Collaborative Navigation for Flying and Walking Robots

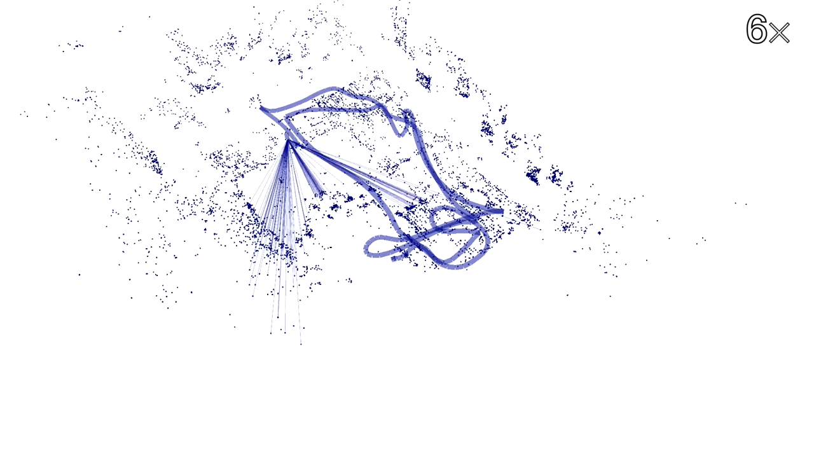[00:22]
This results in a consistent map of landmarks of the area.
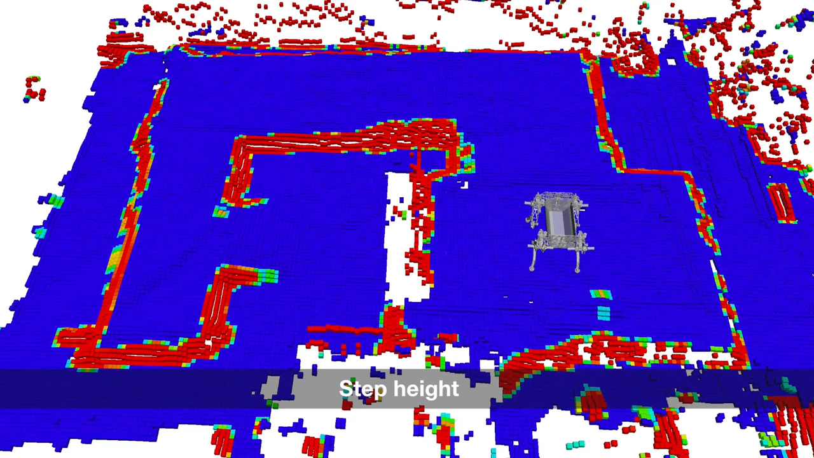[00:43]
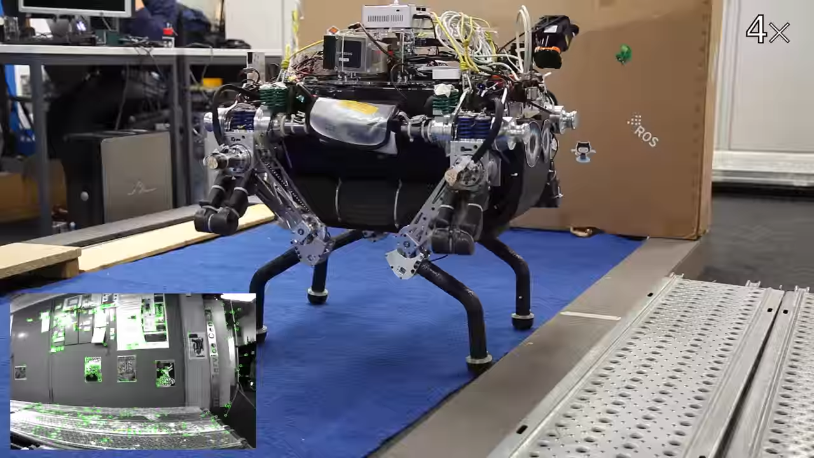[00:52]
The quadrupedal robot follows the path by using a walking gait while maintaining balance. Accurate state estimation is accomplished by fusing sensor signals from joints and IMU with the localization from image data.
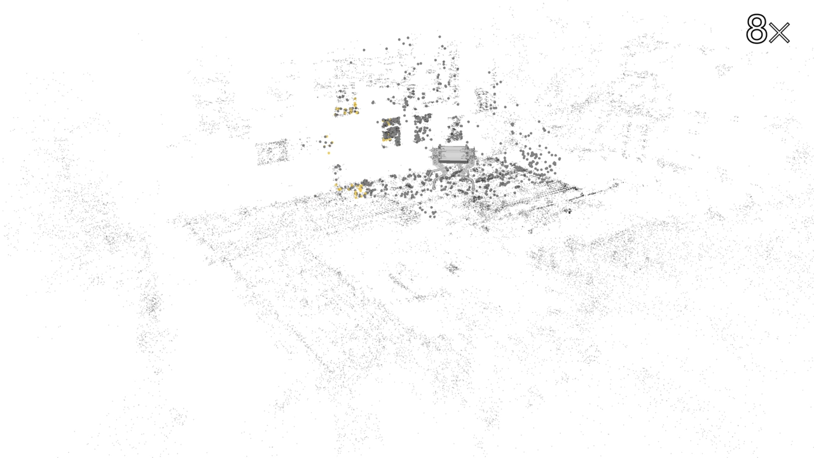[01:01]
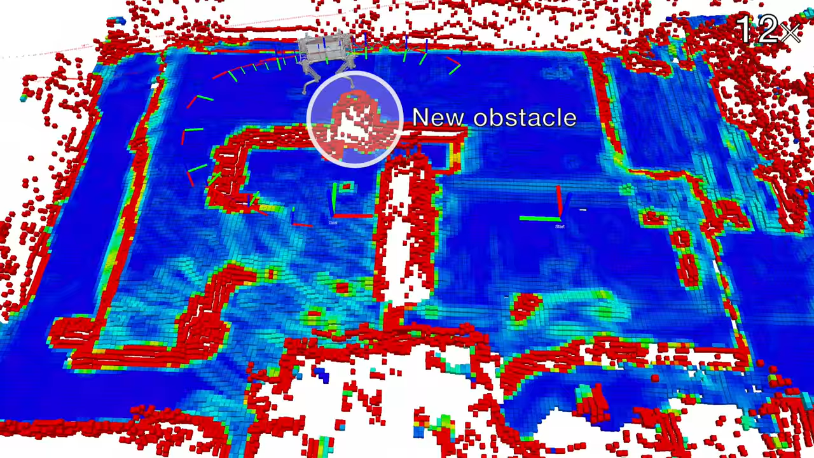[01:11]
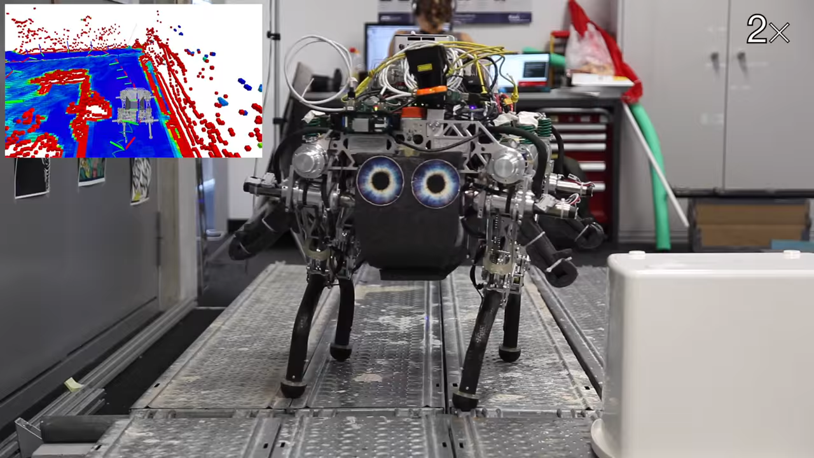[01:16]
By collaborating with the flying robot,
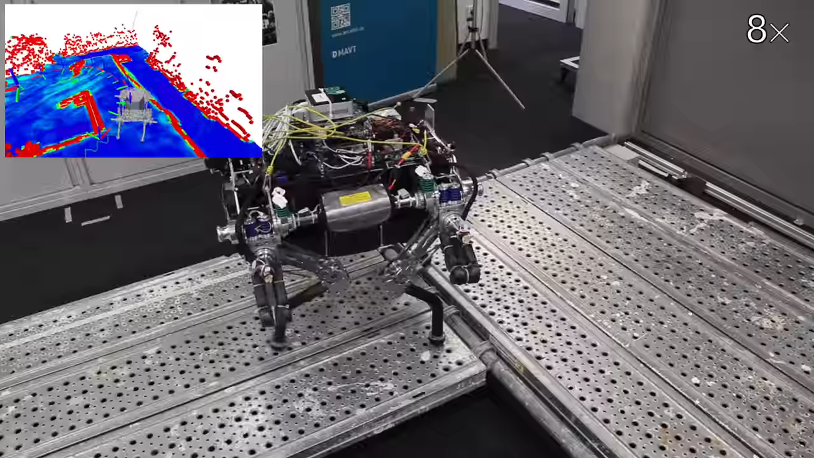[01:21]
the walking robot safely navigates through the previously unknown terrain, through narrow passages over the scaffolding,
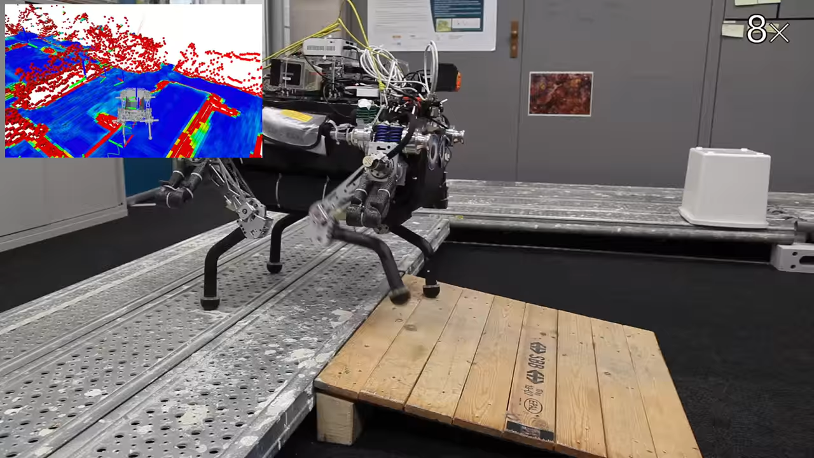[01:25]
and finally down the ramp to the goal position.